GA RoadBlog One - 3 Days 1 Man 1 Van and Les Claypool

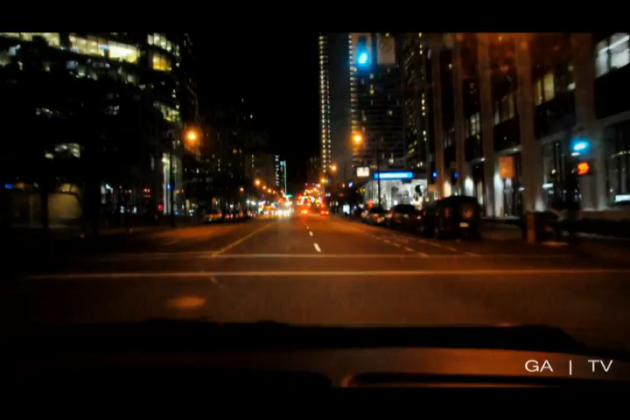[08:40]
I think I declared what time I'd be downtown here. Let's see how close we're getting. Robert, you're going to like this one. That's Georgia. I'm turning right on the clock. Can you see that?
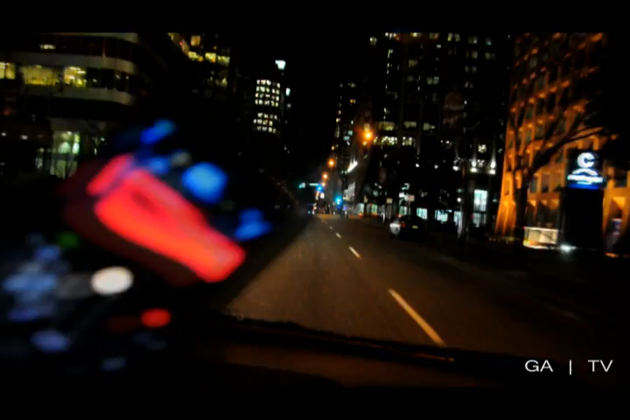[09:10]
Tell me you can see this. That's it.